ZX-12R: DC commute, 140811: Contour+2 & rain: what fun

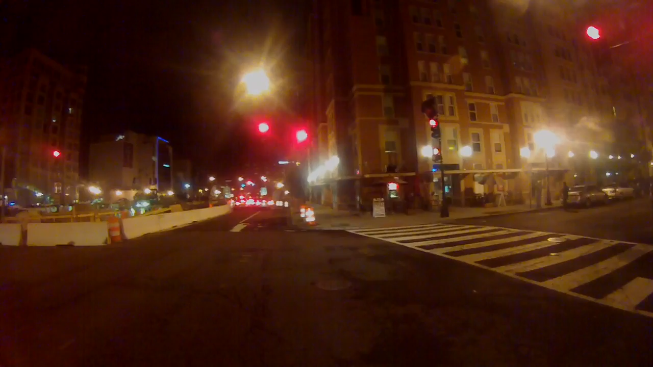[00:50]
no, let's not do that right now. Um, so we've got to race home before it rains.
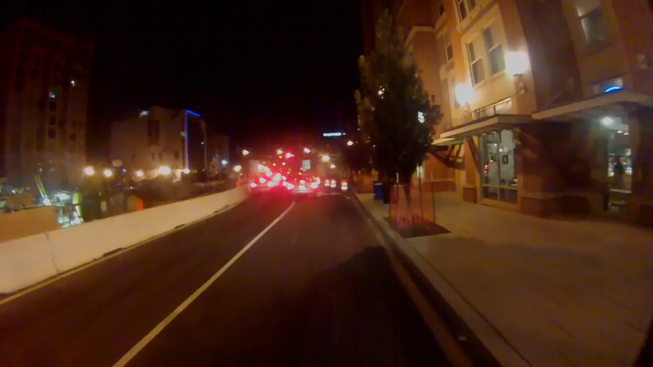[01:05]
Again, it's already rained once tonight. These guys kill me, man, they don't want to go through the light, they see the red light over there, they don't want to go through the light. You can get off the brakes too, buddy.
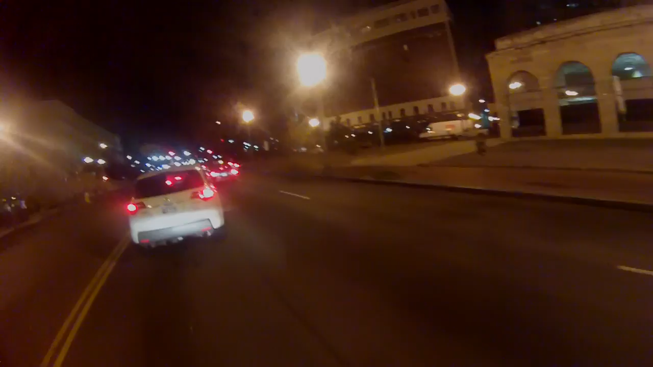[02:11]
And so, ah, Jesus, this guy's as bad as I am. I mean, he pulled like the perfect, perfect lane, last second lane change.